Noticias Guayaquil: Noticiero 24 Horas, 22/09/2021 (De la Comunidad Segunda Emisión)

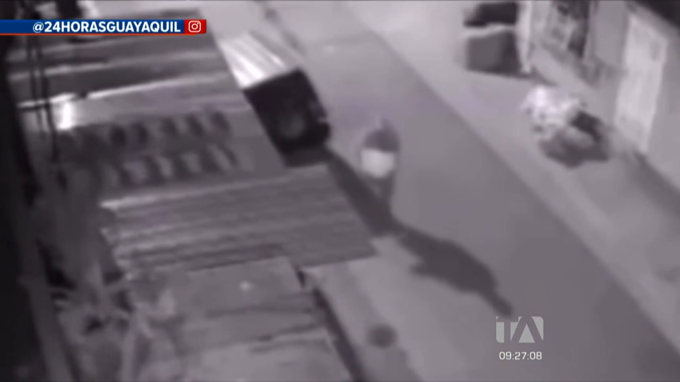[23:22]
miren ahí está isla trinitaria como los delincuentes ya saben a la hora en la que tienen que operar porque saben que el propietario ya está durmiendo es precisamente la hora boba como nos informa siempre el personal de inteligencia de la policía nacional para ellos operar miren ustedes todo captado con las cámaras de seguridad de este inmueble de tres pisos según nos informan y por supuesto ahí está mientras estos delincuentes una vez que sabían cómo operar